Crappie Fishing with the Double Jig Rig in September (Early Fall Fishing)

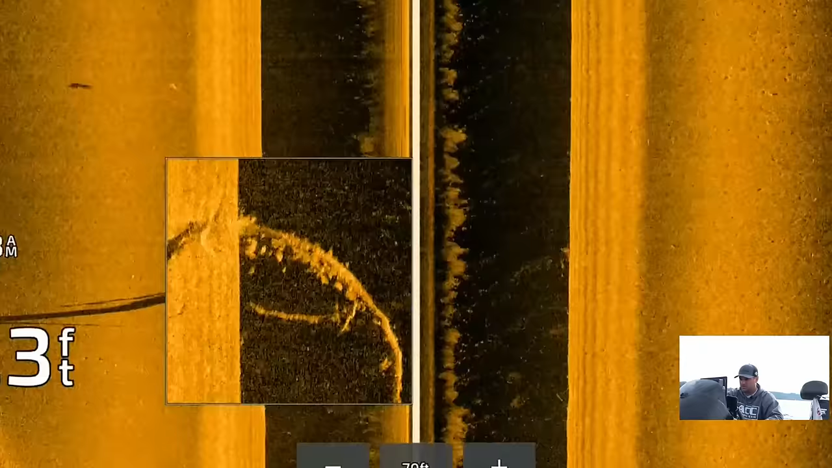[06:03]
I'm gonna pause it here. And you can zoom in and you can really pick apart. Okay, there's the main part of the tree and then there's fish just stacked above it.
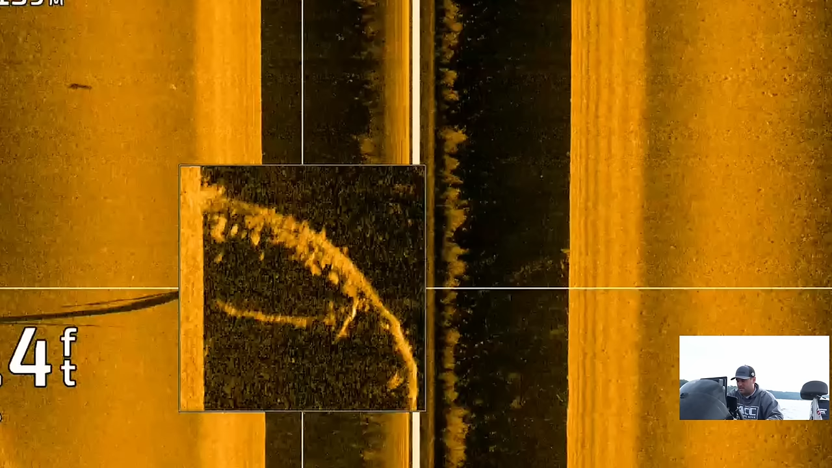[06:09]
Now, that tree is actually arced downstream.
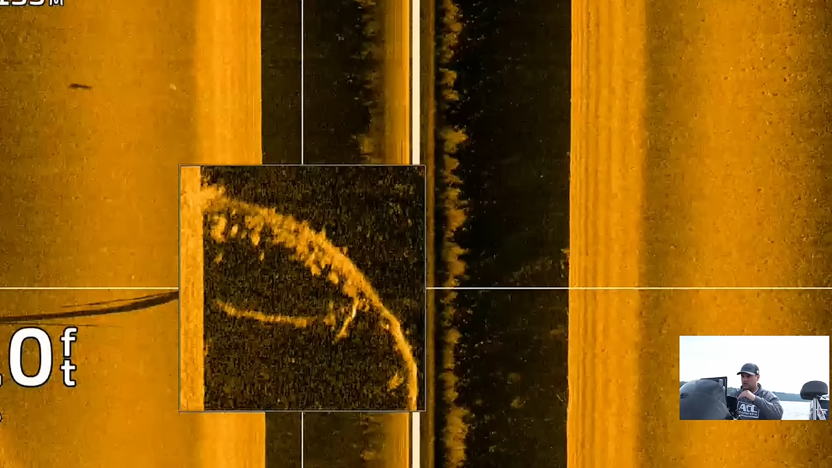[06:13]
So the curve of that tree is downstream, okay?
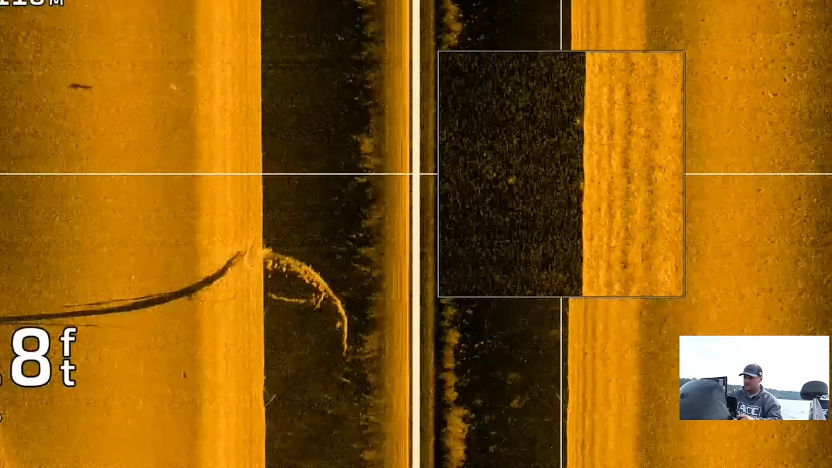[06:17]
Those fish, if you notice,
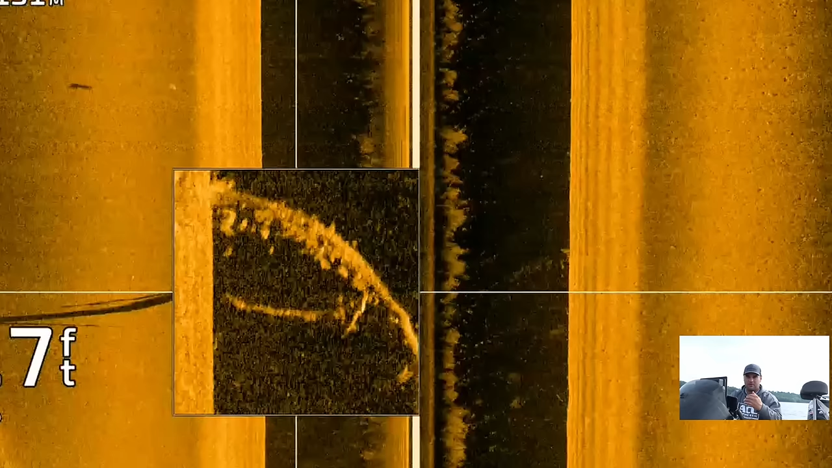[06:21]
most of those fish are on the bottom side of that arc because they're sitting where the current break is.
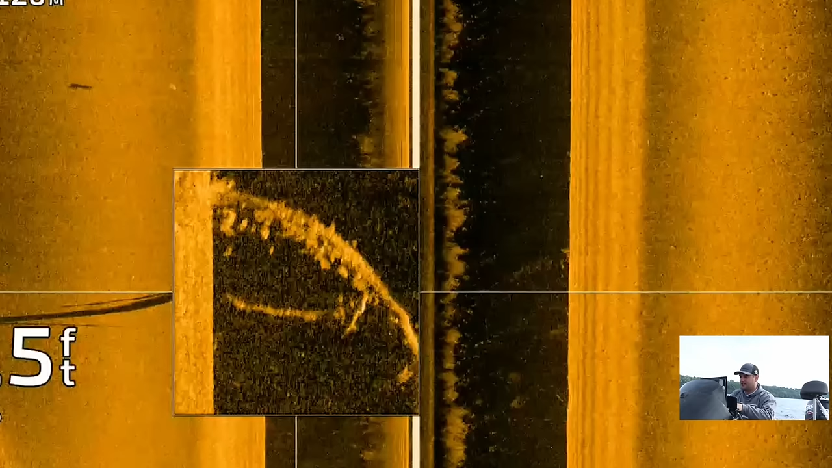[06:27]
So this tree is actually creating a nice current break through these fish, and that's why they're using it. So that's kind of why those fish are set up that way.
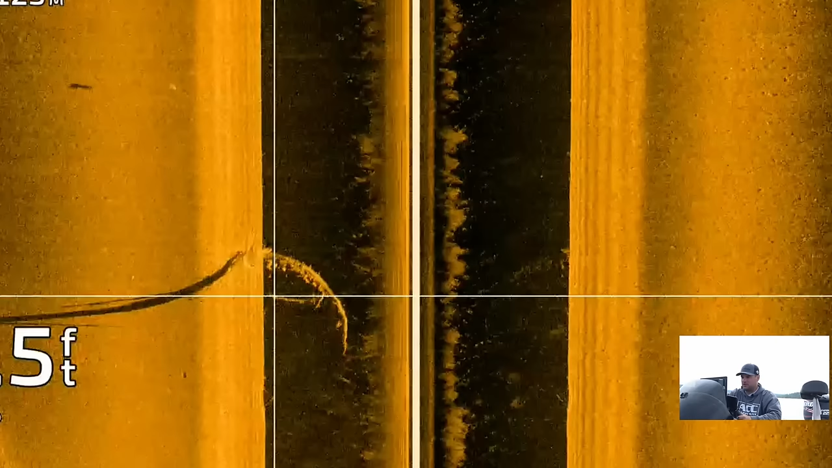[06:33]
So there you have it. There's our tree.
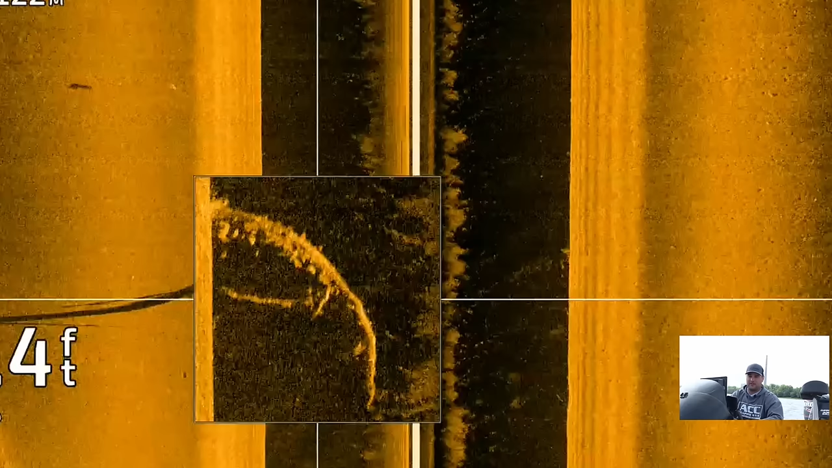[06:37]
How I found it, it's just sticking up out of the water. Not something we typically find this far north. You know, on your rivers, on the big reservoir systems down south, you do find a lot of timber like that up north. Typically don't see it unless it's in the early springtime or you just got a bunch of rain and it pushed a piece of driftwood like this into the river.